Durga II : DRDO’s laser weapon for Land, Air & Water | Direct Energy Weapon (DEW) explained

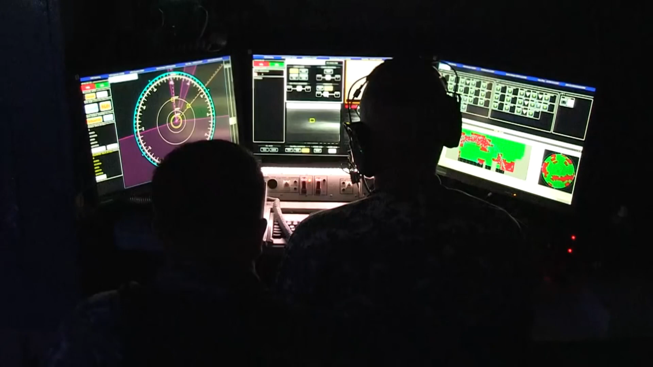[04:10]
DRDO is developing and improving various laser generation techniques using solid-state, fiber, and chemical laser for defensive and offensive use.
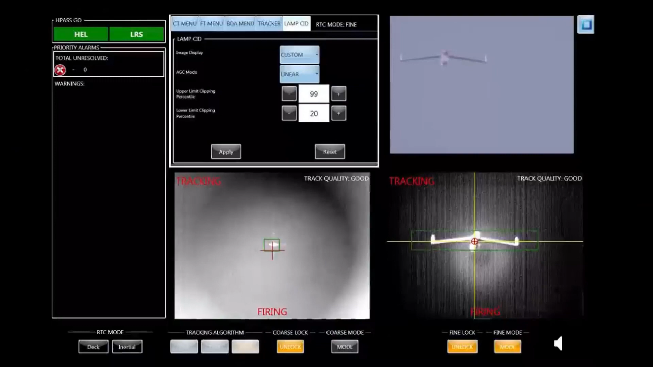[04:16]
Durga 2 is to be integrated with land, sea, and air-based platforms.